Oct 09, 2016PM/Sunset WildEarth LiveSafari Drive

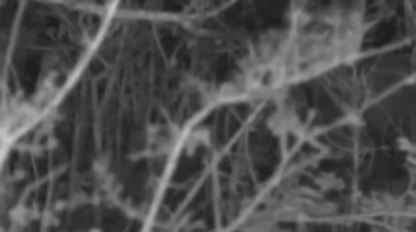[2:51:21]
She's going straight towards Jamie now. So she might pop out right next to Jamie.
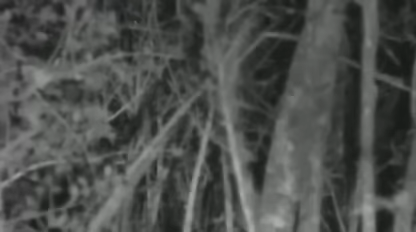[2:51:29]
Let's just wait till I think I can see Jamie's light on her. There we go. Look at that.
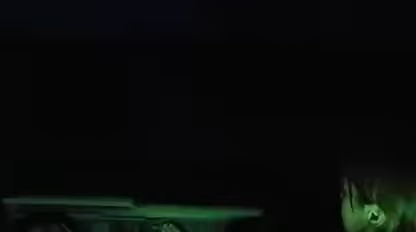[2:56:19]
because I'm going to turn off all my lights as I drive to Impala.
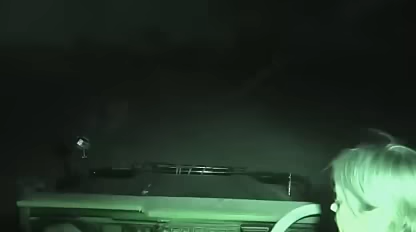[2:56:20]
And there we go, you can see them there.
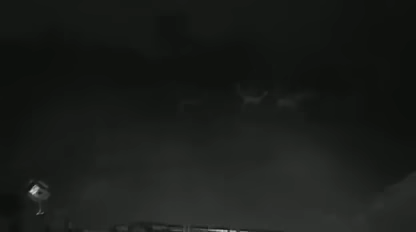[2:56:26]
Isn't this so cool?
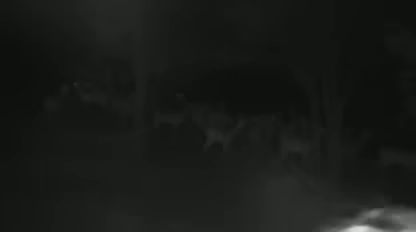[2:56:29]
But what an exciting safari it's been. Oh, there's lots of Impalas, lots and lots of them.
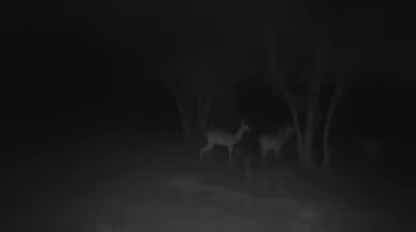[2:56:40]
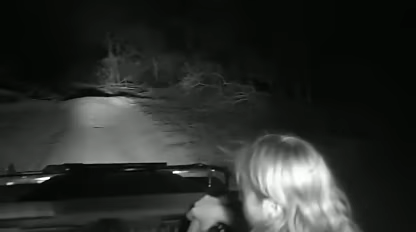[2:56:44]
Okay, we're through the Impala, lights back on, spotlight out. Now, wow. And a big thank you to all of you who stuck with us through the technical and mechanical issues we experienced today. But I'm still on such a high. We were there with the queen, the killer assassin, Karula, and she took down a young male duiker. And we got to teach you a bit of bush mechanics along the way.
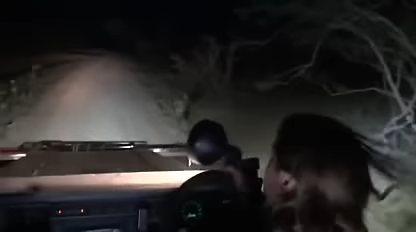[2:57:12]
But very, very exciting. And I'm absolutely ecstatic that there's a chance that Hosanna and Shongile
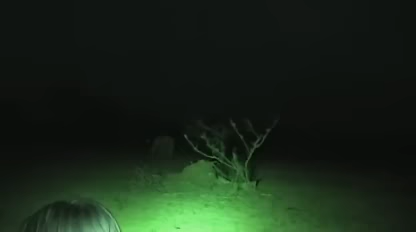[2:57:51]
Look at that. Hello, little Ellie. Bye-bye, little Ellie.
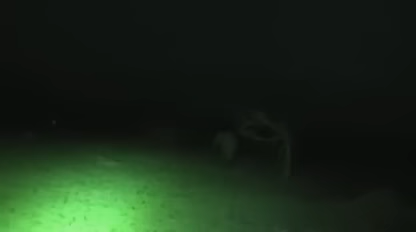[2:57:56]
That's pitch black. I just spotted the elephant in my spotlight as we're moving. I'm sure there's a few more out there that we can't see.
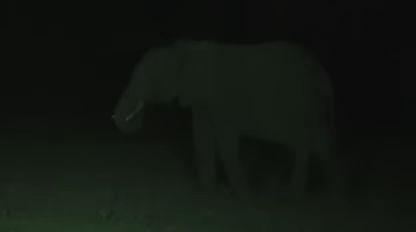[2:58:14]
And the wind's picking up. I don't know, do you think it's going to rain, Vim? No, it's snow. Vim thinks it's going to snow. I don't know whether that's because we got to see Karula make a kill or because we managed to fix a broke steering arm in the middle of the bush with a hammer and a tree. But what a wonderful drive, and we're coming into the last little moment of drive. So from all of us here at Safari Live,